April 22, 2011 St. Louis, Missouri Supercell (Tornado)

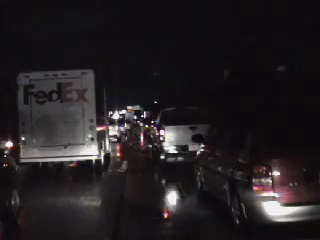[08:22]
Okay, we are at Highway 270 northbound, about a half a mile or so from the interchange of I-70. We just had a tornado pass through the area just to the north of us here. Zoom in, you can see the flashing lights up there.